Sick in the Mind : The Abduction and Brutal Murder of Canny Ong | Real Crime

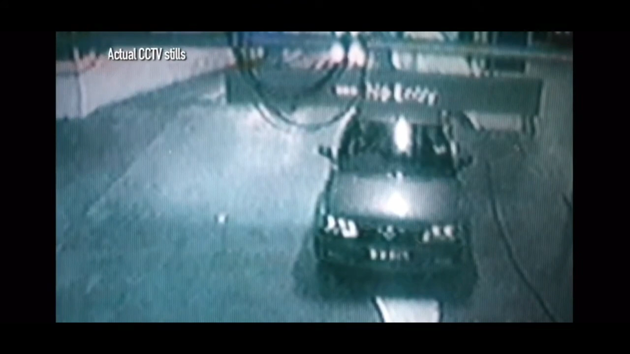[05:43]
There is a dimly visible stranger at the wheel with a woman cowering beside him. Pearlie and Noreen watch the footage in horror.